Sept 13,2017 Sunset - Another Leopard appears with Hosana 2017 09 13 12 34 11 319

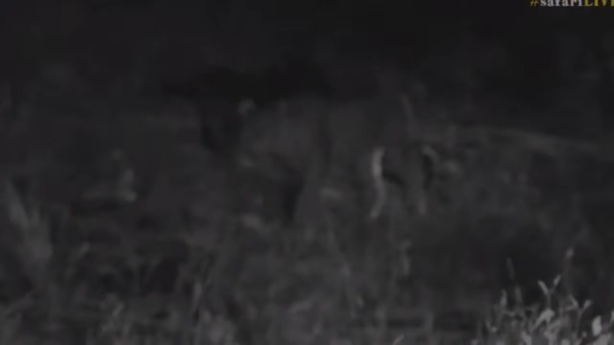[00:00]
So it's not a female, it's a little tumba that's coming past my absolute favorite little individual. So there he comes, so he's walking past us and he's walking straight towards where Hosanna is.
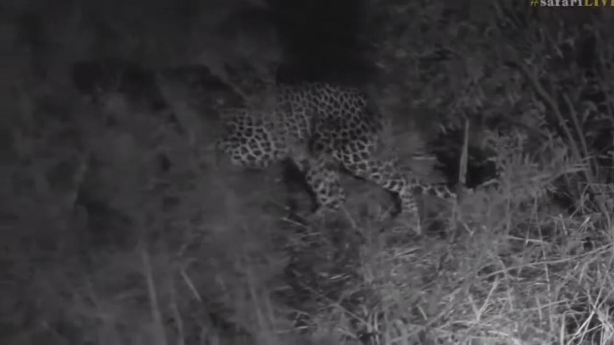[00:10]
He's not far now, he's maybe 200 meters from where Hosanna is, so we're going to see how this plays out. But there he goes past me and he's being a bit shy because baboons are barking at him. So the baboons have seen him and are giving him a little bit of trouble. So I'm just going to try and reverse and get a better position.
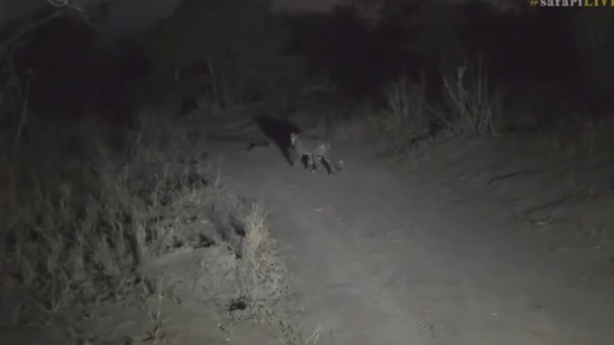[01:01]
well, walk into Hosanna and it's going to be interesting to see who's bigger. He's definitely, I don't think, as big as Hosanna.
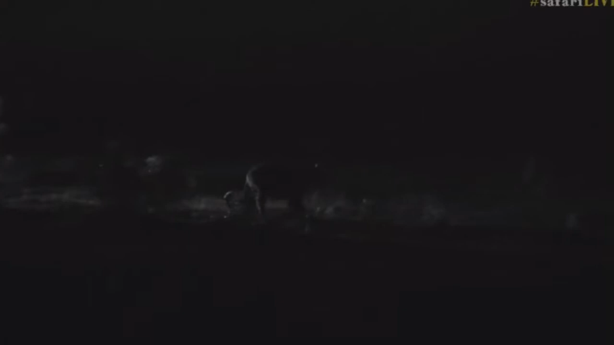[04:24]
Interesting, because there comes Tumba. You can see him just in the distance, silhouette walking. Here comes Hosanna. Hosanna's coming down towards Tumba.
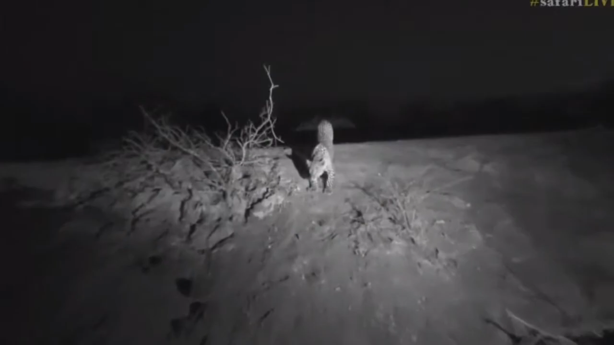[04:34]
There we go, look. So he's heading right in that direction. Now these two are about to meet. I don't think Tumba has any idea Hosanna is here.
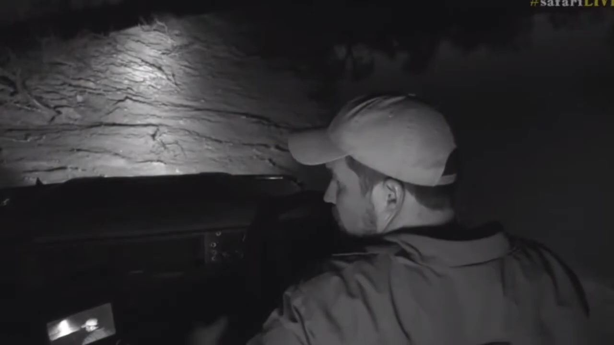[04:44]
Now I'm going to just try and... There's Tumba.
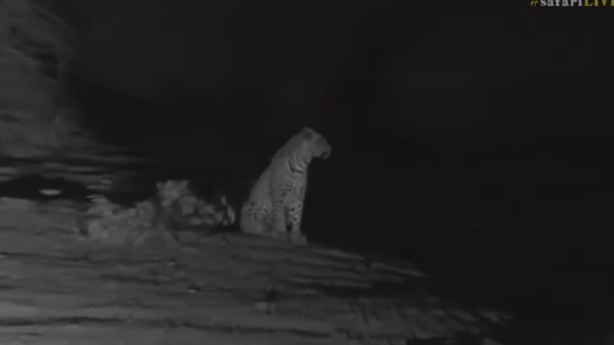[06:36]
How ridiculous is this? This is absolutely insane. I don't think that either of them know what to do with each other. How mad is this, guys? We have been so spoiled with the leopard interaction the last few weeks. Seb, it's always with you. I don't know what it is about you.
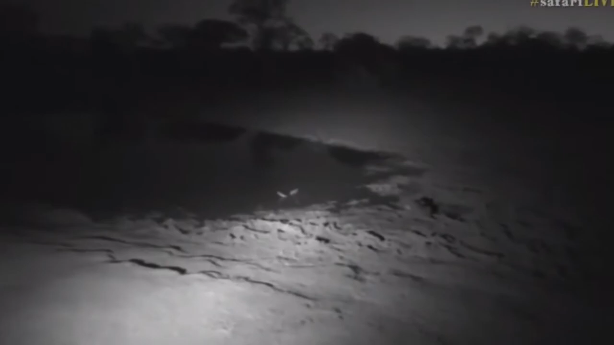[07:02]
But you bring on the leopard spoilings that we get. But this is absolutely crazy. Angeline, you say your heart is beating so fast right now. Well, I know. It is amazing. But there's not aggression from either one yet. And it seems as though they've seen each other. Although I don't know about Tumba. He's drinking so much that I don't know if he's actually noticed that Hosanna is so close to where he is.
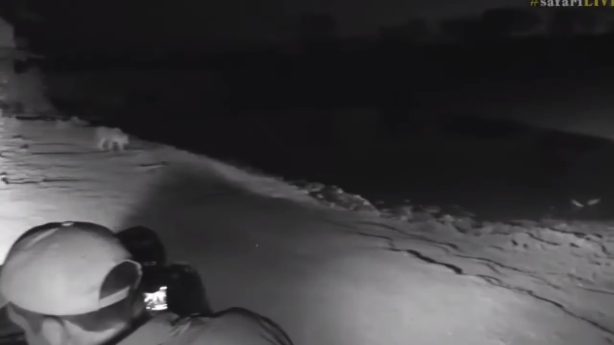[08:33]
He's coming closer. Look. So, he's just drifting in here a little bit. See how he's gone into a bit more of a stalk pose now. Tumba's seen him and just carried on drinking. He's not in any way perturbed whatsoever. So, he's not getting scared of Hosanna's movements. Which I thought he might. It's really weird. I would have thought that Tumba would have been a lot more circumspect.
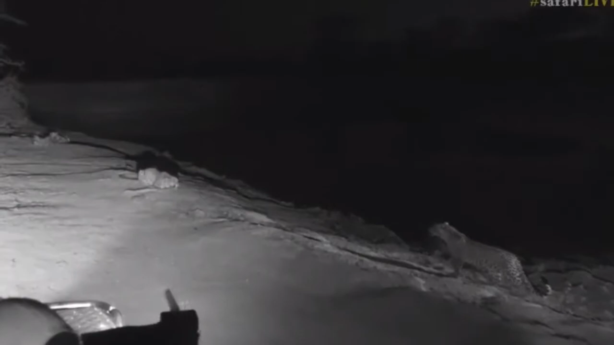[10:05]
A little growl from Hosanna. Look how close they are. How amazing is this? This is ridiculous. What are you two doing? See, Hosanna's not sure. There comes Tumba closer. Are they going to join together? No, look.
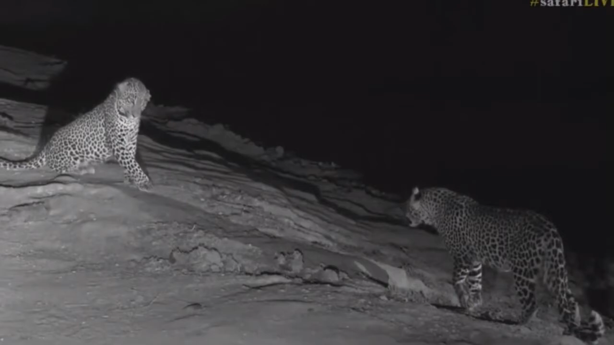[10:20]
There we go. Hosanna's now displaying. He's saying, no, no, no. That's close enough now. You stop there. But there is the two young men of this area. And you can see, even though Tumba is six months younger, there is not too much of a size difference. That's an... Look, wait. He's getting closer. Look. Look at this. They are within a meter of each other. How is that? That is crazy. No. That is absolutely ridiculous. I don't believe it.
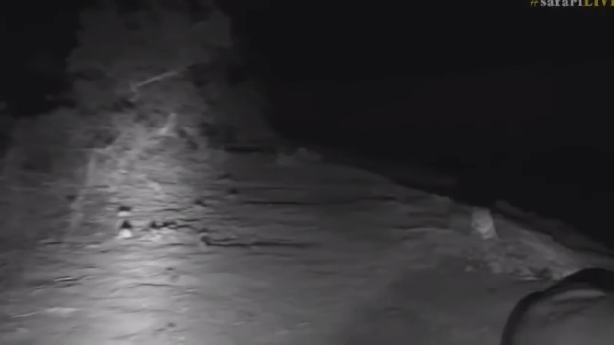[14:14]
Hosanna's just watching and just chuffing a little bit. Well done, boys. It's good that you don't fight. You have to stand up for each other, but don't fight with one another. This is just the most insane thing. Scott, you say friends. I don't know if friends is what I would call this. You can see there's fire in Hosanna's eyes and so is there in Tumba's. Both of them are not chuffed that they've run into each other, but at the end of the day, they've both done what they needed to do.
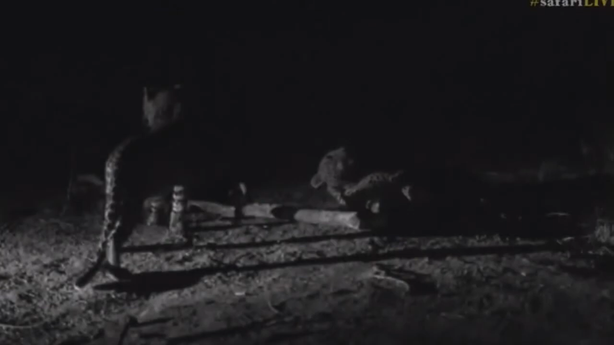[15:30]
So, here we go, Seb. So we just need a bit of light because we actually didn't have our eye on. So I do apologize about the shadows of the mast. So that's Tumba on the right. You can see he's growling and hissing with those big eyes. All right, boys. Enough is enough now. Let it go. You see, Tumba's trying to just move away slowly.
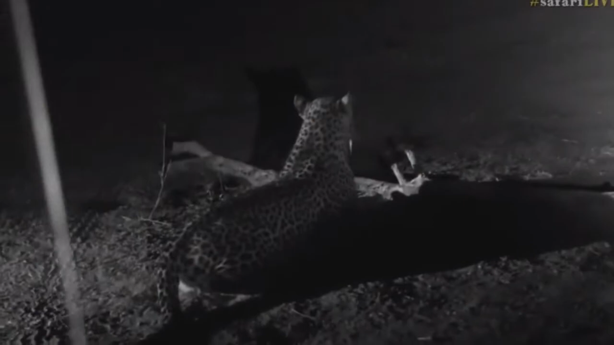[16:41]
Hosanna's going to not stay away from where Tumba is. Now, to throw into this, there's also baboons around there, so I can hear them shouting at these two leopards. So there, Tumba's just sitting down, watching.
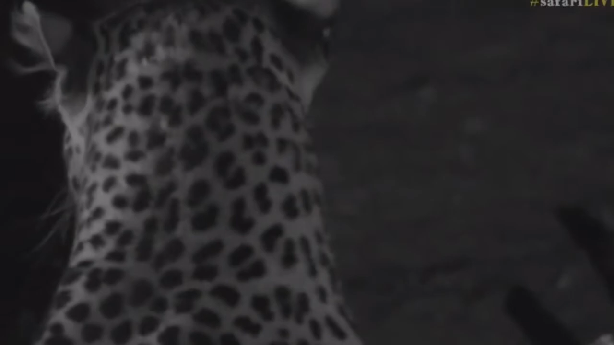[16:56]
You can see Hosanna drooling, salivating, which is very typical of a male leopard, or any leopard that's upset, and has seen an individual come into his territory, and he's just looking around, checking. But Tumba hasn't run off. Tumba's just moved off slightly, and he's just watching Hosanna. I wonder if these two are not going to be together still tomorrow morning. It will be amazing if they are. And if this growling and carrying on gets on too long, I wouldn't be surprised Tandi arrives,